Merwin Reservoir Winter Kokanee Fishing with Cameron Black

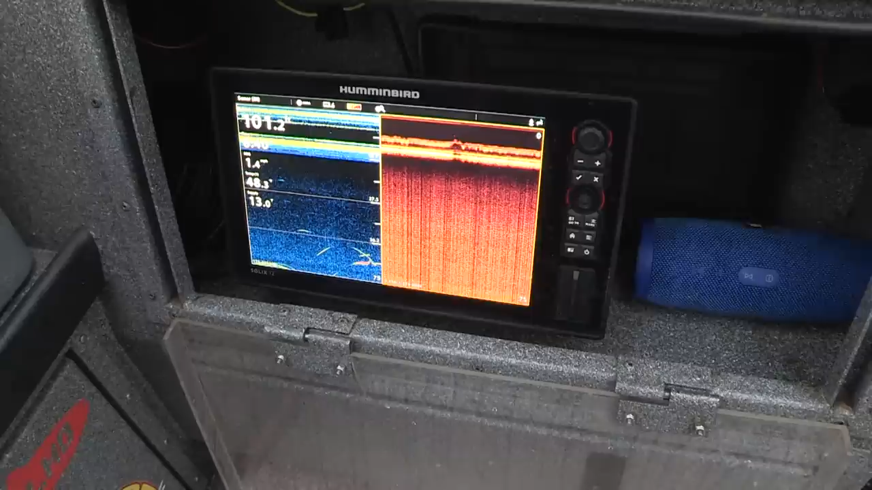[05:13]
We might have to find them though a little bit today. We got some fish down there real deep, but those probably aren't the ones we want.
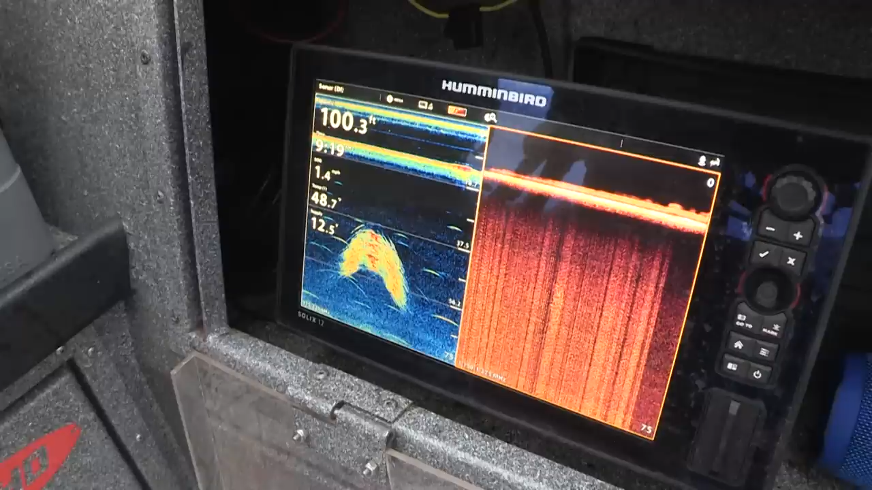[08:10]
Oh, if we were pike minnow fishing, we'd be in hog heaven right now. There's a big old school of them, about 35 feet to 55 feet. But those are generally, if I drop my downrigger balls right now, I'd hook a few of those guys. A lot of people will see those marks and think that they'll be dropping their downrigger balls at 55 feet and getting kokanee this time of year.